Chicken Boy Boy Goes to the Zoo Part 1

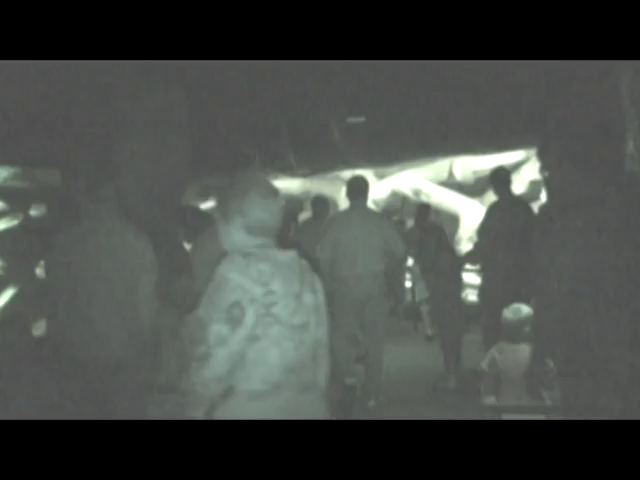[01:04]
Okay, we're in the cave portion right from now where we have to switch to night vision. Let's see. There might be a parasite or anxiety. I'm not sure. But, um, as you can see, the natives of this cave have apparently traveled in paths. So, um, let's follow. What?
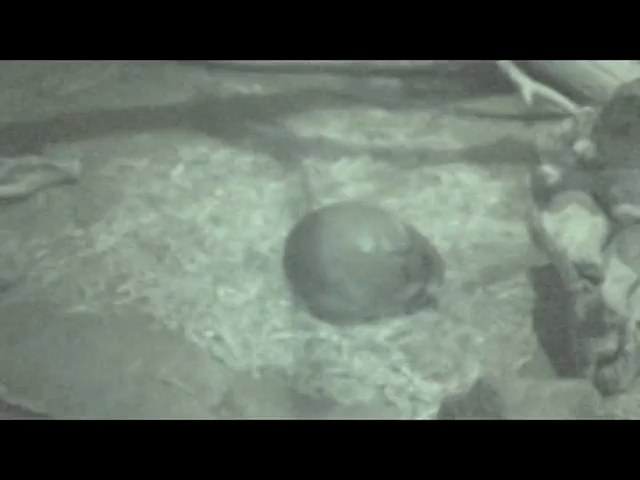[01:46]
It's adorable, isn't it? It's sleeping. Foxa. Foxa.
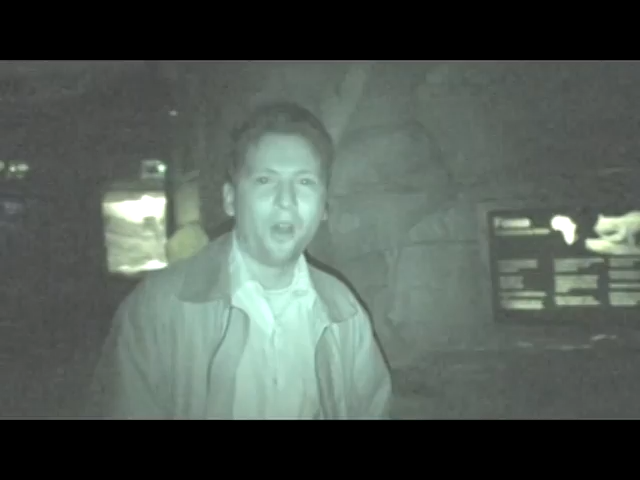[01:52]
All this time I thought that was Australian for beer. I'll be damned. As you see here, these two, I don't know how to say their names, are...
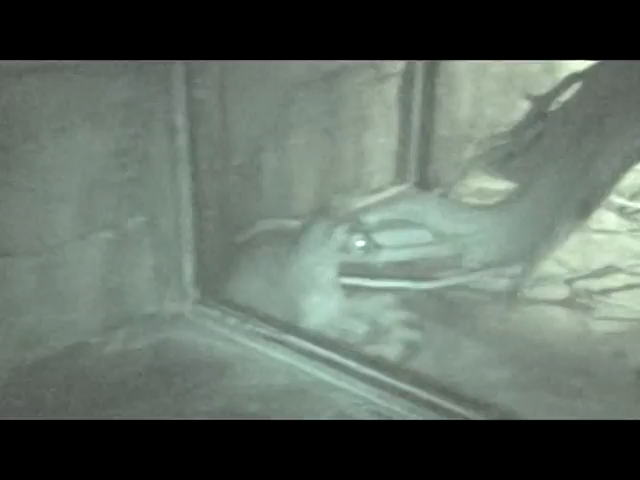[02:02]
We're going to just call them raccoons, because I don't know. These two raccoons are not the same descent. They are trying to bait. As you can see, the robot is pacing back and forth.
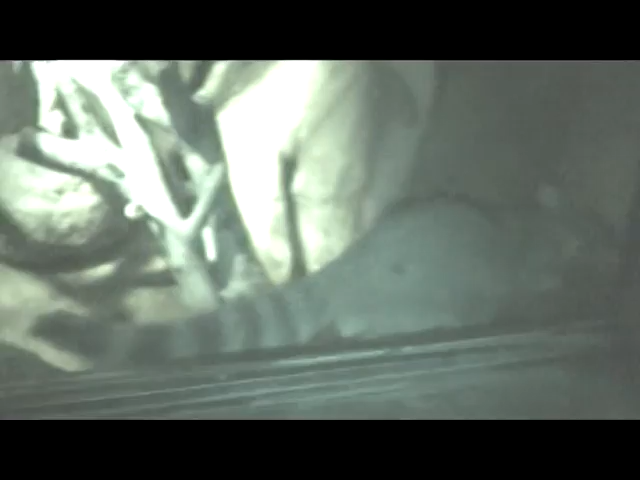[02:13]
No way. It's really getting frustrated. We've got blue balls.
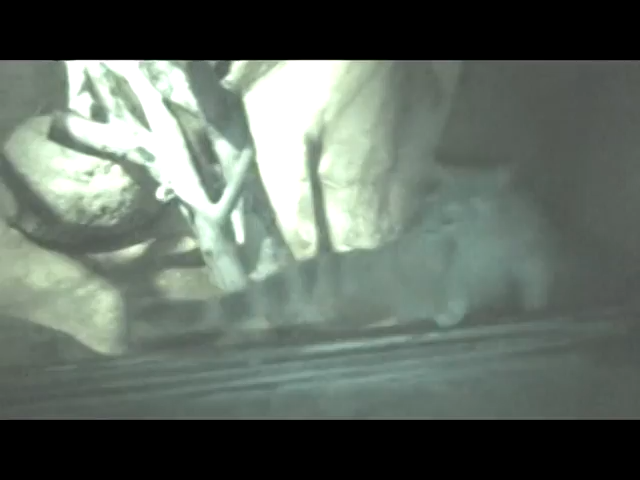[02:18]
I know your pain. Keep trying.
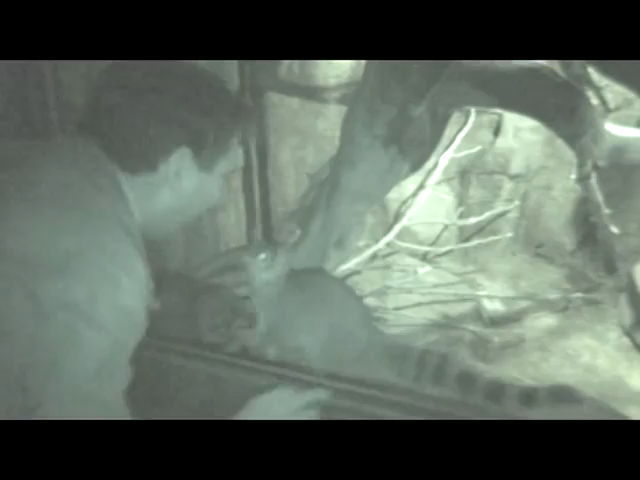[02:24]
Determination. And if you can, I'll get you some roofies. And here we have Pauly Shore's favorite animal, the weasel. Get some juice-age.
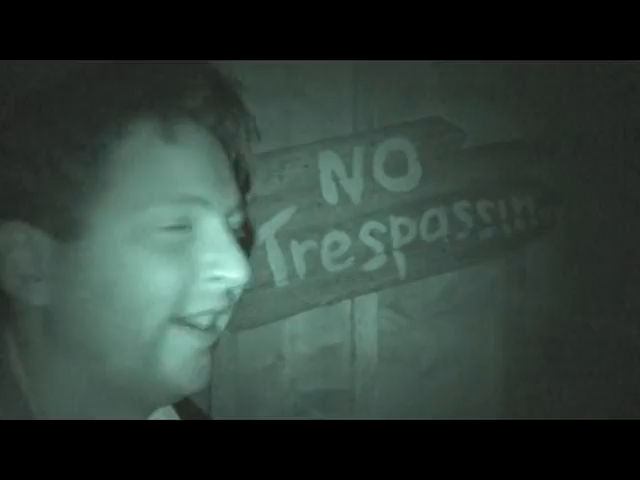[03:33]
So, let's keep going. Please, please, please, please, please. Oh, never mind. No trespassing. What a croc. It's a pun.
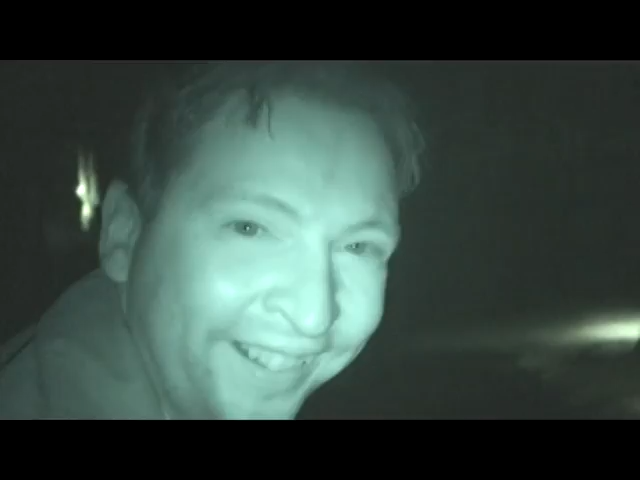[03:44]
Kill me. Alright. We spotted a, not just a possum, but a old possum. Which I'm pretty sure is Oprah's favorite creature.
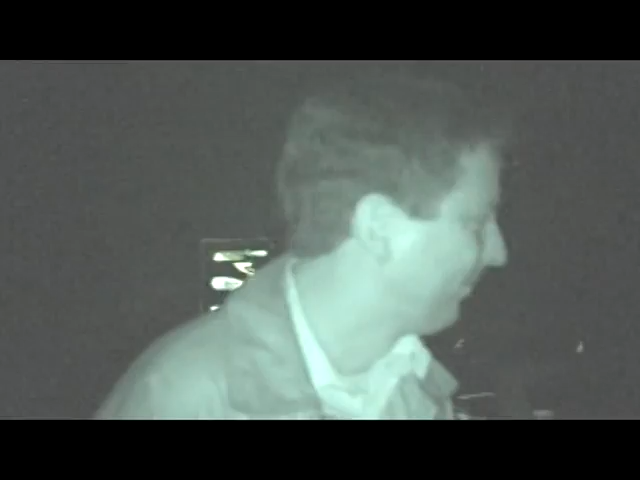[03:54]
Oh, she has some type of copyright on this thing. Yeah.
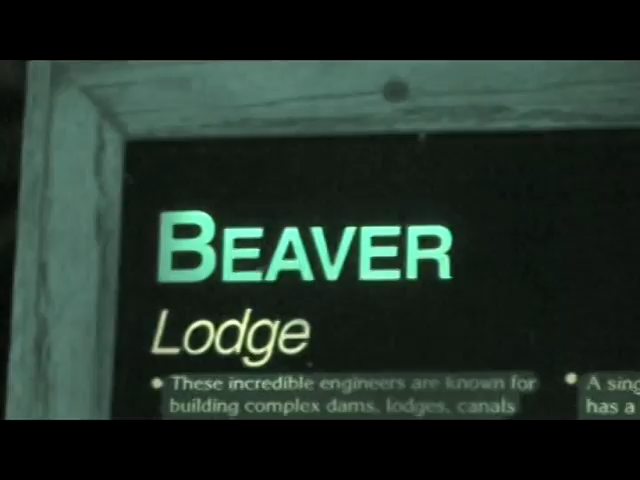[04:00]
It's a beaver. Hey, hey, hey. Look at that.
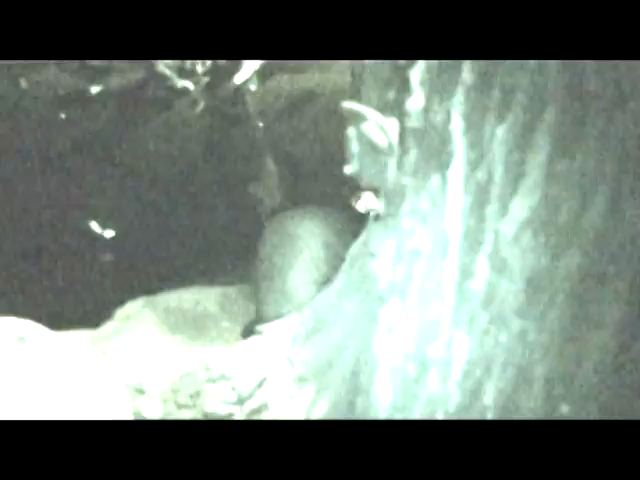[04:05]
Oh, there's another one in the water. Let's go. Let's go. Let's go. We spotted a wet beaver.
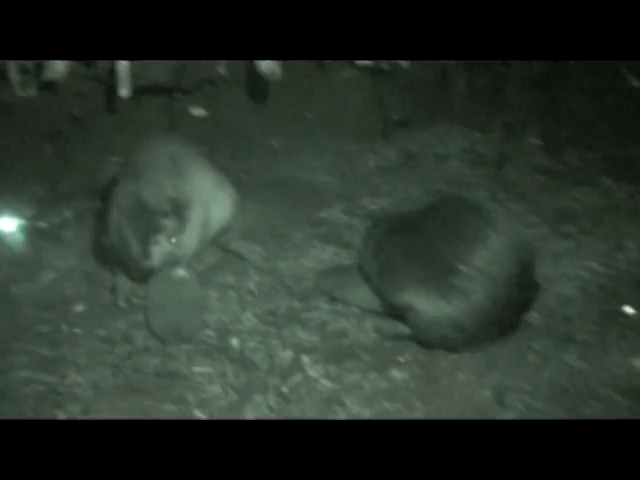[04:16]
Oh, my God. This is my lucky day. More beaver. Some a little bit more fatter for my taste, though.